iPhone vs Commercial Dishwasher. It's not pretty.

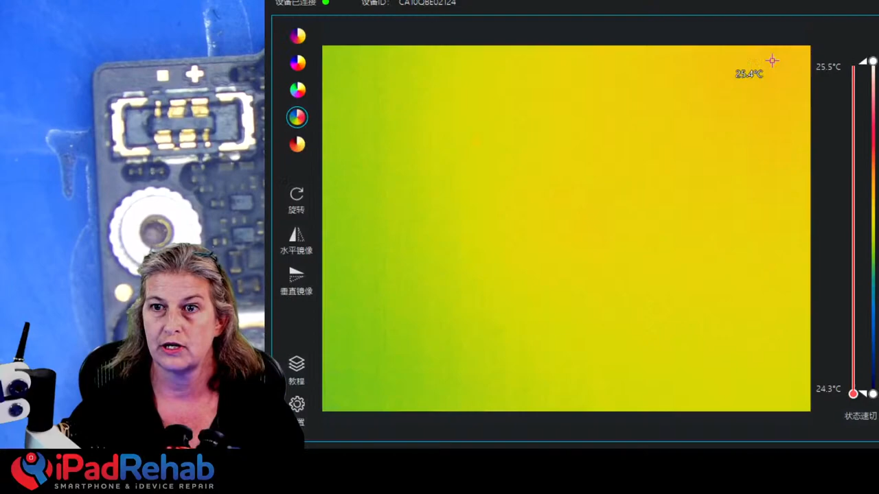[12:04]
On screen: scale top 25.5°C, scale bottom 24.3°C
So here's the Supercam interface, and I'm going to do a dedicated video to show the difference between the Supercam and the Seek.
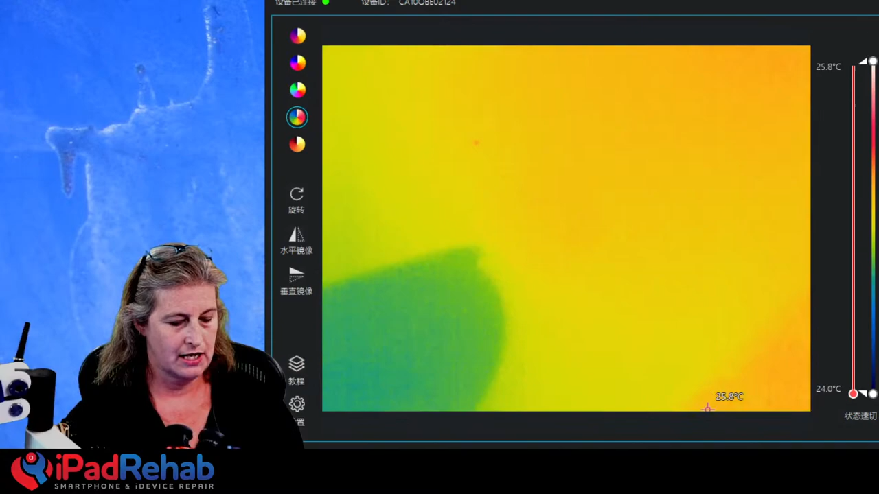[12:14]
On screen: scale top 25.8°C, scale bottom 24.0°C
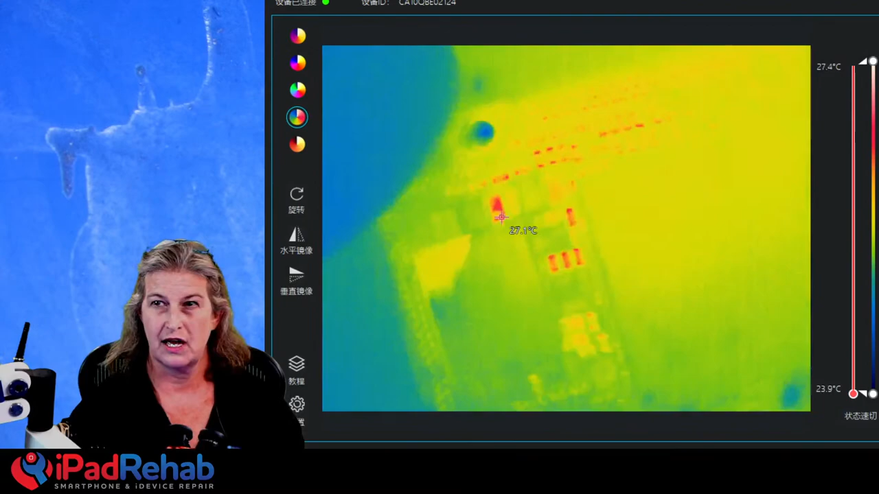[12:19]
On screen: scale top 27.4°C, scale bottom 23.9°C
They're just going to have like some differences more in how you use them and some differences in resolution.
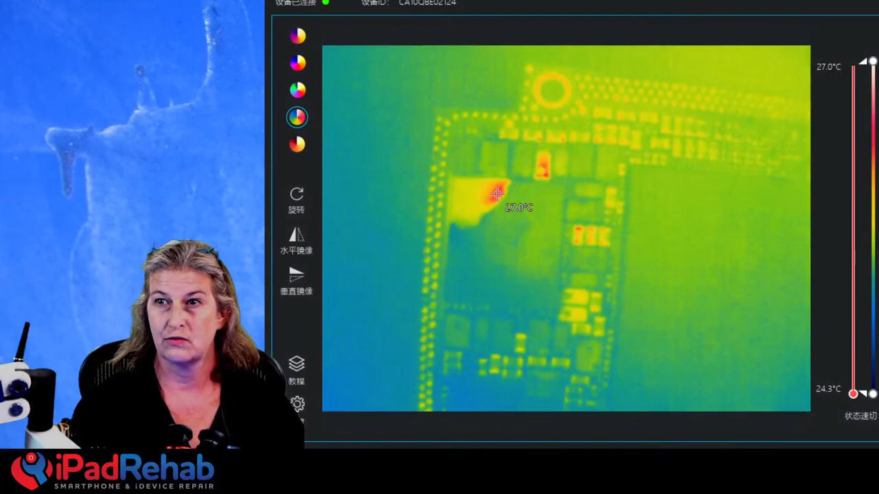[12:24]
On screen: scale top 27.0°C, scale bottom 24.3°C
But this is a perfectly fine option if you need something that can
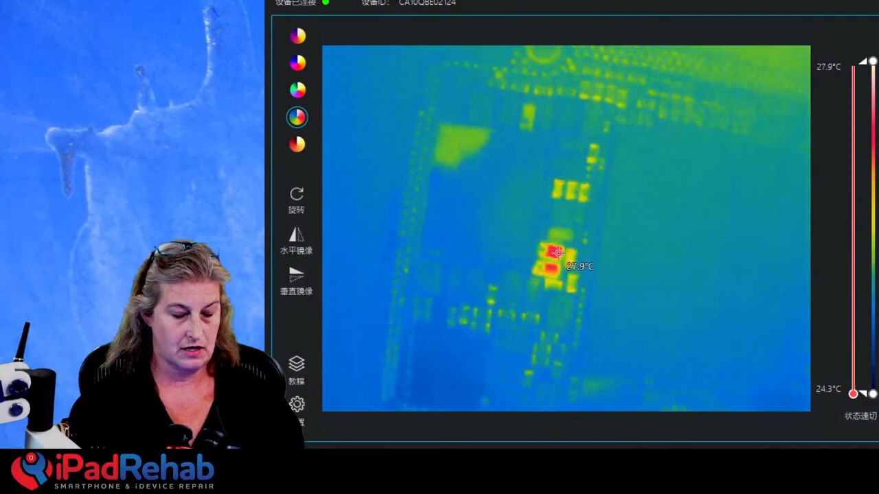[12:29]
On screen: scale top 27.9°C, scale bottom 24.3°C
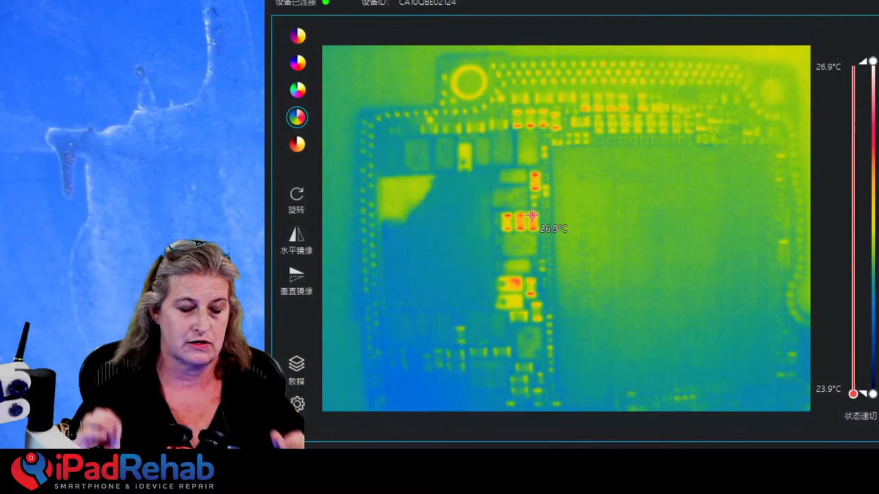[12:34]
On screen: scale top 26.9°C, scale bottom 23.9°C
project or somewhere that you can save an image on a computer, something like that, then Supercam will work. All right, so this is what it looks like here. And I'm going to now connect the DC power supply. So whenever you're doing thermal imaging stuff, don't connect it to power first. First, look around.
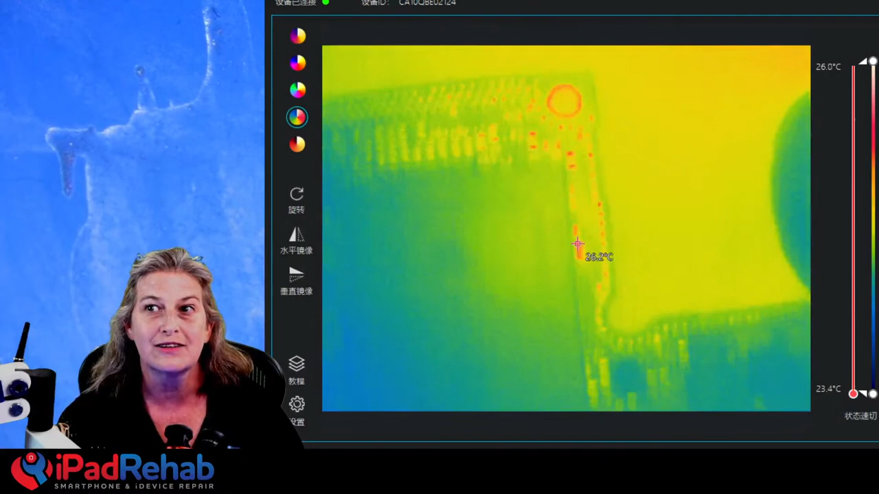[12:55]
On screen: scale top 26.0°C, scale bottom 23.4°C
See how you can see the sensor reflecting back? There's nothing getting hot here because I'm not applying any juice to it yet.
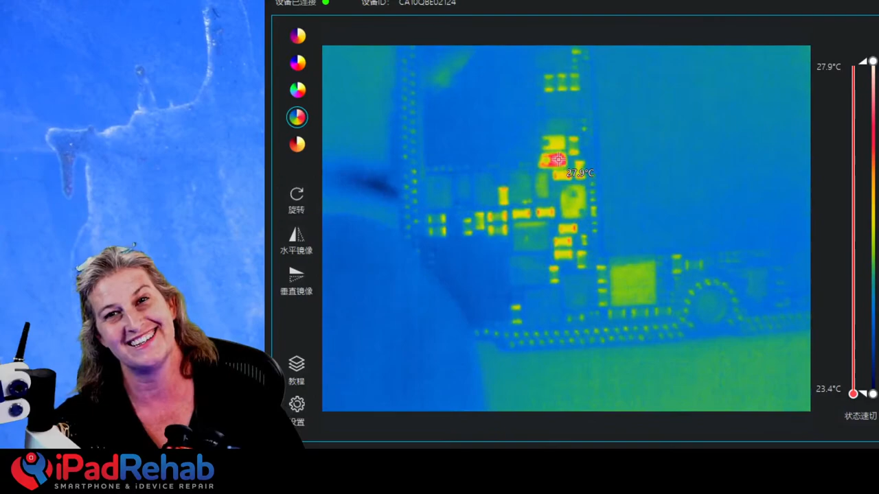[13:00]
On screen: scale top 27.9°C, scale bottom 23.4°C
So this is just sitting here. You know, this is just this straight up board right here on the desk.
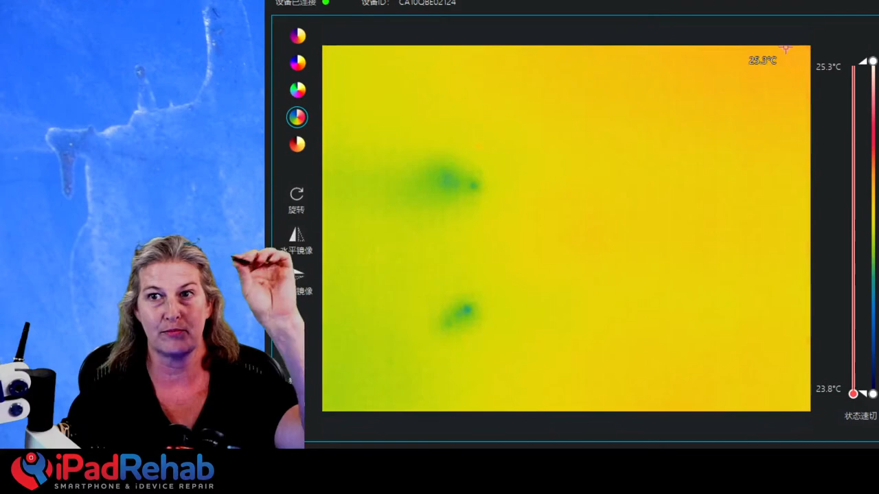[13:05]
On screen: scale top 25.3°C, scale bottom 23.8°C
And as you look at it, it should all be one color, one temperature, but it's not, right? So that's sort of the normal reflection of the sensor on just the different emissivity of the components that are on the board.
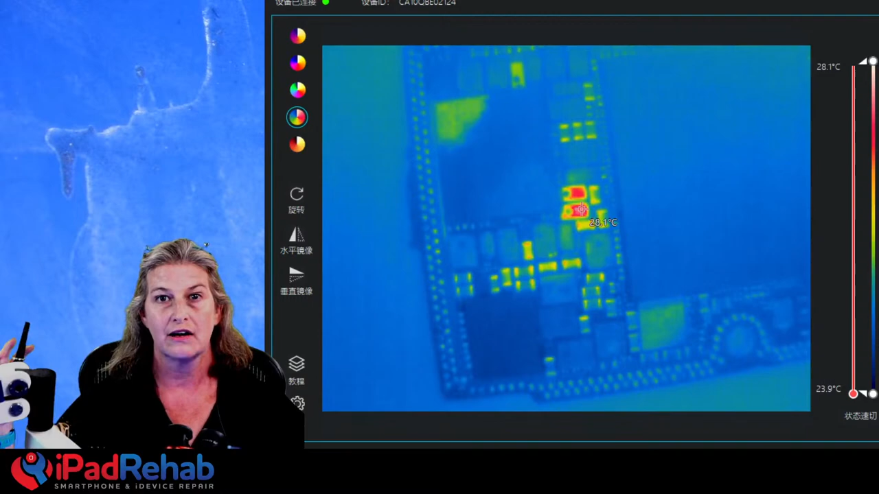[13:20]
On screen: scale top 28.1°C, scale bottom 23.9°C
Shiny stuff is gonna look a little bit more reflective.
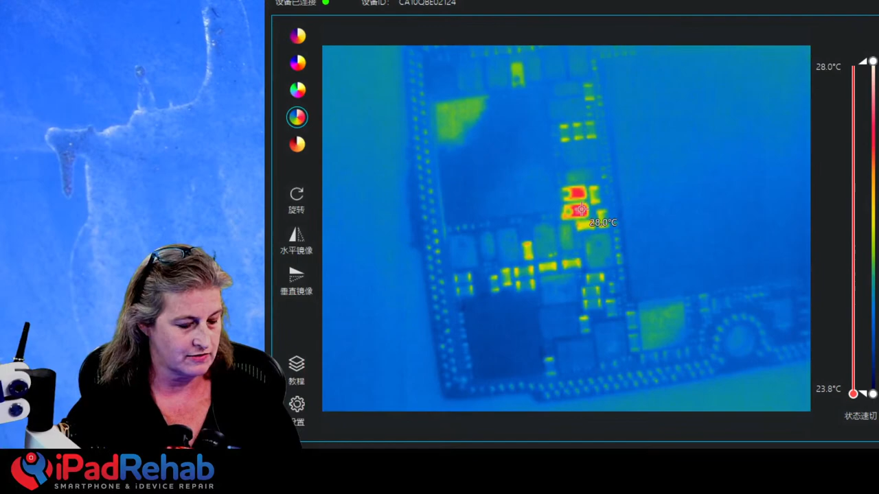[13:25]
On screen: scale top 28.0°C, scale bottom 23.8°C
Okay, so now we are gonna connect the DC power supply and see what's what. One day, when I'm all grown up, I will have YouTube show you the DC